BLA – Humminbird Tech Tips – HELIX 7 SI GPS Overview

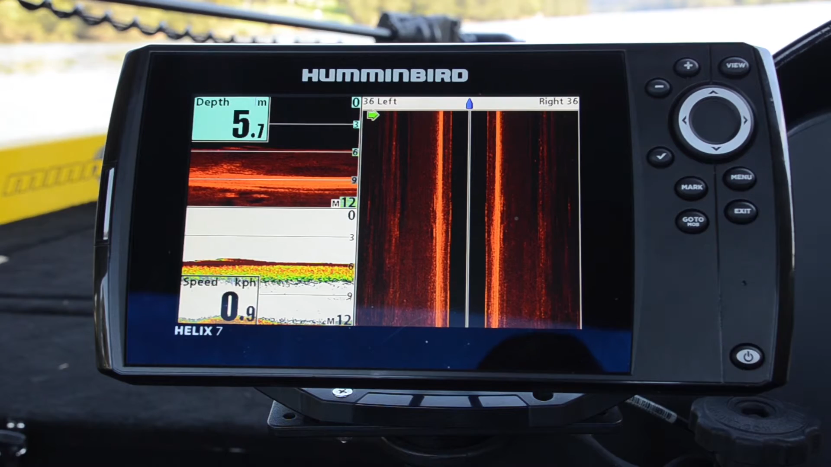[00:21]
On screen: depth 5.7 m, speed 0.9 km/h
So the particular unit that we're looking at here today is the Helix 7 SI GPS. So it gives you the ability to have side imaging, down imaging and of course our 2D sonar as well. Now we've got our GPS functionality built into it as well.
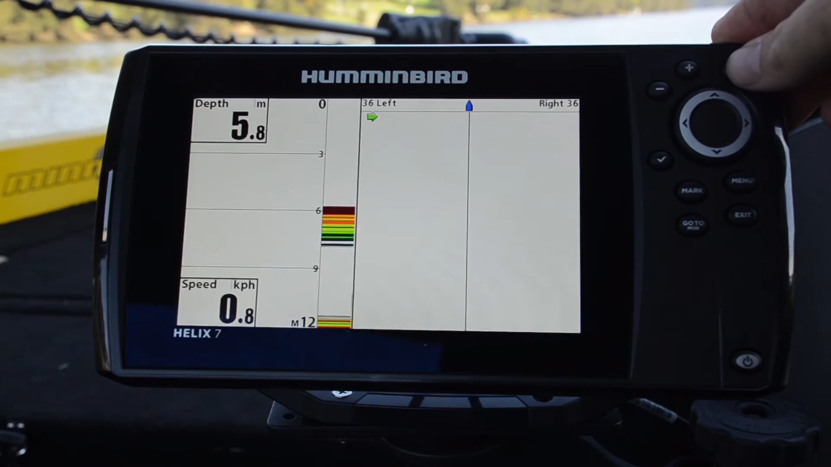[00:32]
On screen: depth 5.8 m, speed 0.8 km/h
So that allows us to run the unit as both a chart plotter as well as a sounder. And the actual chart itself is inserted through the little micro SD card here on the side.
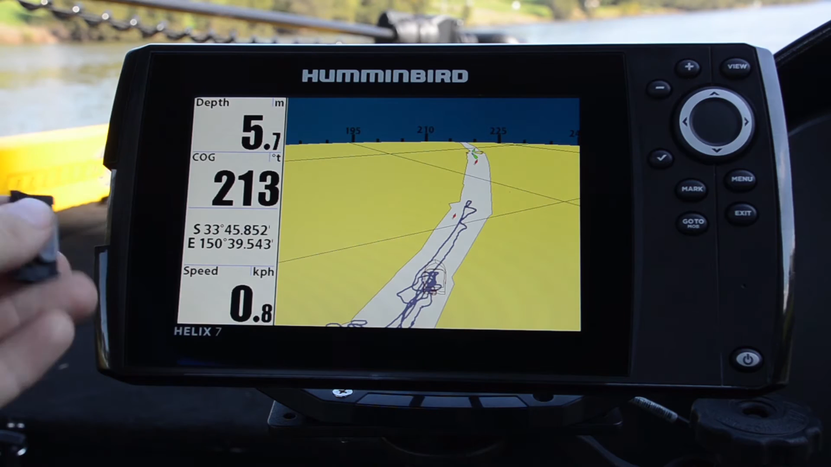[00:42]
So it looks nice and sleek, great little unit. So a couple of the features of the Helix 7 SI unit are our dedicated mark button.
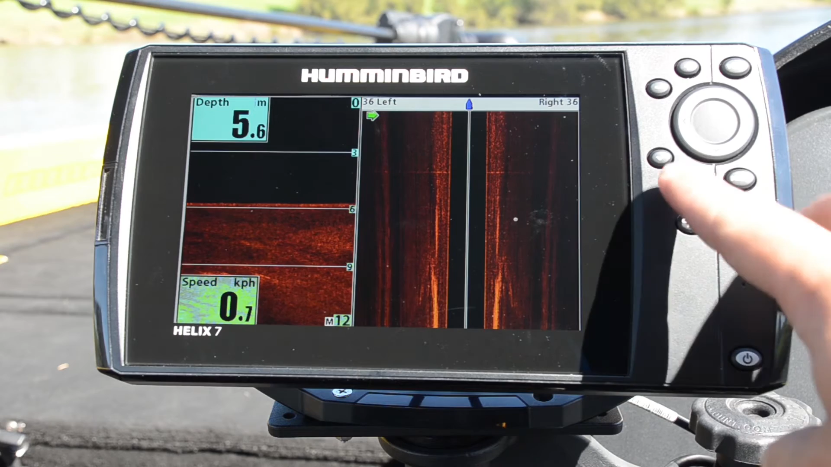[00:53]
On screen: depth 5.6 m, speed 0.7 km/h
So you know we might find something very quickly on our side imaging over here. We can cursor over to it, mark very quickly, create that waypoint and of course we can go back to it very very quickly as well. Hit our go to button, brings up our list of waypoints. You can sort by name, time and of course distance. One of the other things that I like as well is you can see this little boat up at the top of the side imaging screen.
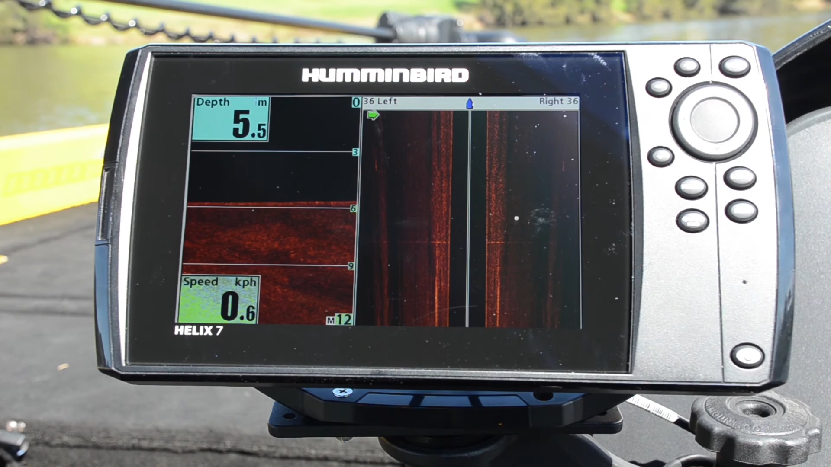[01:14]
On screen: depth 5.5 m, speed 0.6 km/h
It's what we call SI navigation.
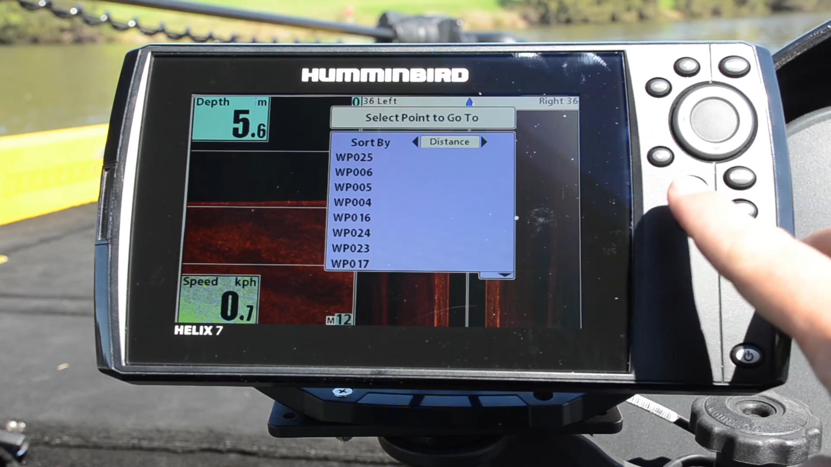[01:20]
On screen: depth 5.6 m, speed 0.7 km/h
So if I do go to one of my points, I'm going to choose this one here, you'll see that the little boat turns. And all we need to do is steer to that position so that the boat is facing forward and
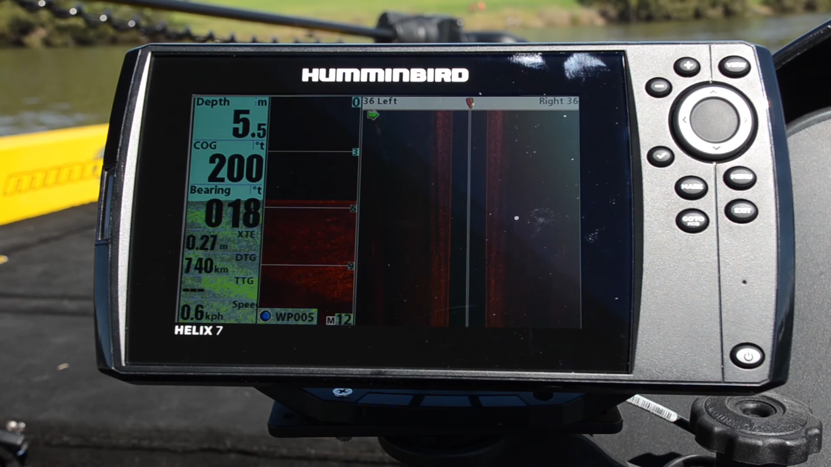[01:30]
On screen: depth 5.5 m, speed 0.6 km/h
we're going to go straight over the top of that particular waypoint as well.
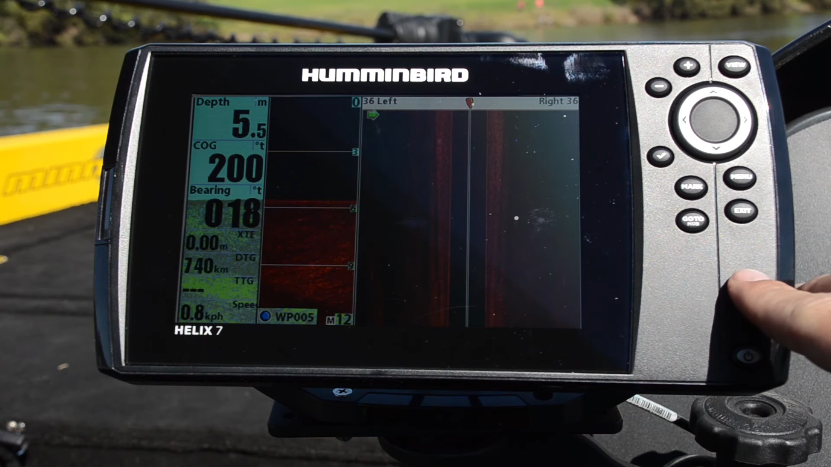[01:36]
On screen: depth 5.5 m, speed 0.8 km/h
Now if you ever do want to cancel your navigation, just as a matter of hitting the menu button, cancel across and there we go.
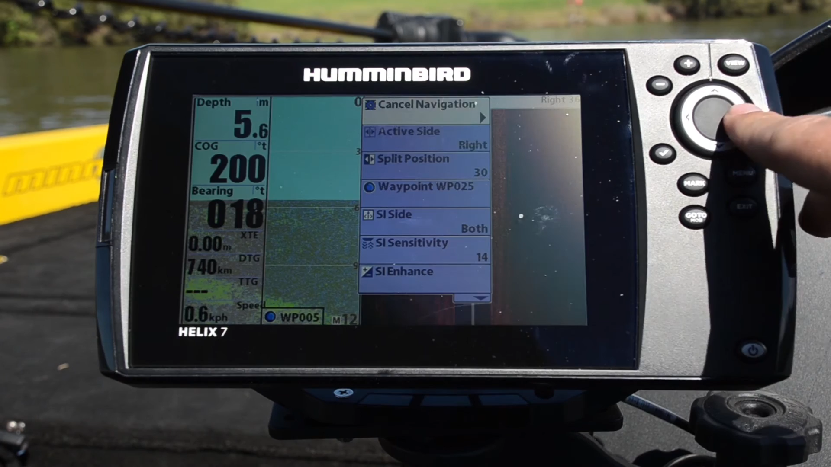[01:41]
On screen: depth 5.6 m
So of course these guys are built in with like I say down imaging and traditional 2D sonar as well. It's all in one transducer and they're available now in your pro store.